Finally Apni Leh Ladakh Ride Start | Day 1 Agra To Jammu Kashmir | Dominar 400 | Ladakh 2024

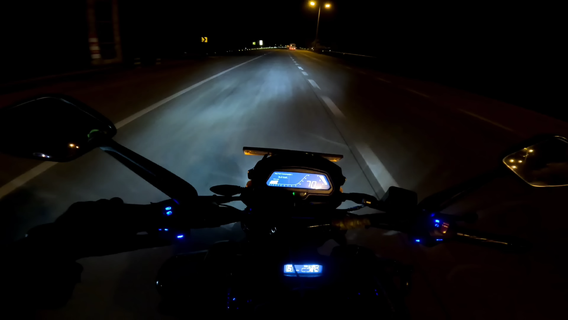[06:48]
इतनी बात बोलूंगा सच्ची में ये क्रूज कंट्रोल बड़े काम का है। मैं कंटिन्यूसली 1 घंटे से इसको चला रहा हूँ ऐसे ही 96 से 100 की रेंज में, मस्त चल रही है भाई अभी। एंड सेकंड टोल अपना आ गया है और म्यूजिक मस्त बज रहे हैं भाई इंटरकॉम में, मजा आ रहा है।
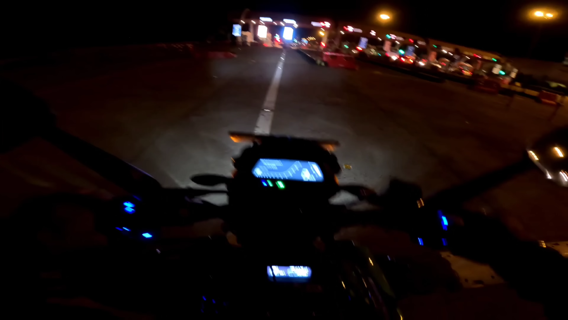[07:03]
हाँ प्रथम, मस्त बढ़िया है, हो गया, कोई बटन दबाया था मैंने अभी तो हो गया यार, ये बढ़िया है ना।
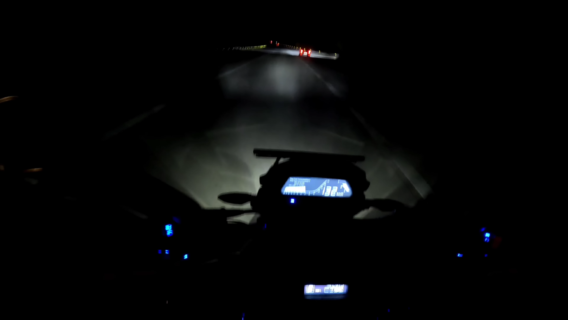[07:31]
ये देखो भाई इस रोशनी इसकी, ओहो
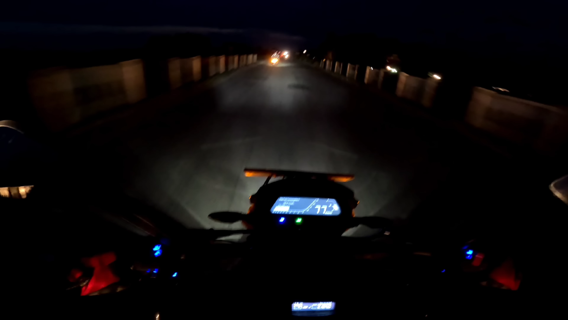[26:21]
अभी देखो गाइस नाइट हो गई है चलते चलते, और रोड भी उतने ज़्यादा सही नहीं है बिकॉज खड्डे वड्डे आ रहे हैं, बट अभी भी 60 किलोमीटर बचा हुआ है। जम्मू यार कितना टफ है लद्दाख,
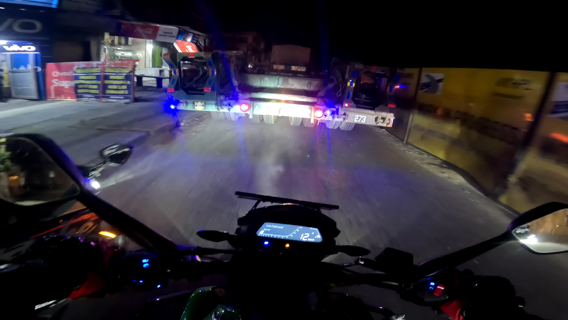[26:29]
ये ट्रक देखो किस साइज का है, ना तो इधर निकलने देगा ना इधर निकलने देगा।
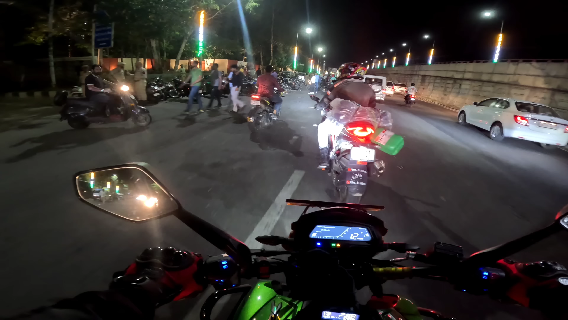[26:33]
पहुंच चुके हैं जम्मू, अभी हम हैं J&K में। जो भी यहाँ से मेरे सब्सक्राइबर हैं कमेंट करके बता दो भाई कौन कौन है, ठीक है। हालत तो मेरी डाउन हो चुकी है, पहले मैं होटल लूँगा उसके बाद मैं नहाऊँगा धोऊँगा फिर ब्लॉग की एंडिंग करेंगे।
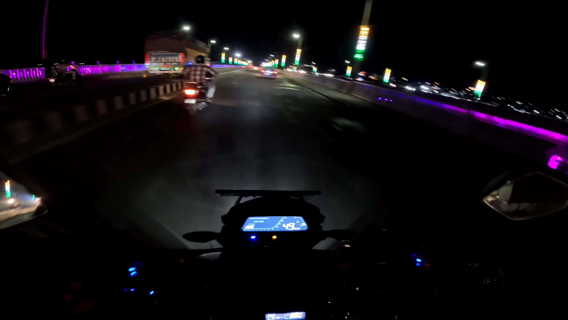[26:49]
यार है तो बहुत बढ़िया जम्मू, ये उस साइड पूरी लाइटिंग वाइटिंग दिख रही है, कुछ तो है ये अच्छा। अब मुझे नहीं पता इस जगह को क्या बोलते हैं, कुछ तो होगा बढ़िया है यार, काफ़ी डिसेंट सा बना हुआ है।
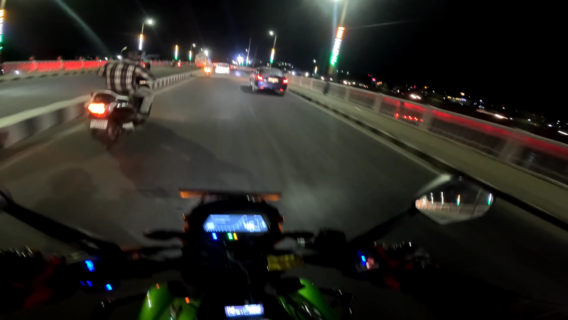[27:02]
ये देखो साइड में पूरा रेड रेड हो रखा है ब्रिज पर, लाइटिंग पूरी फ्लैश हो रही है रेड कलर की। सबसे ज़्यादा हार्ड वर्क अगर कोई कैटेगरी है तो मैं फोटो ब्लॉगर की ही डालूंगा, बिकॉज यार इससे ज़्यादा टफ तो मुझे नहीं लगता कुछ होगा।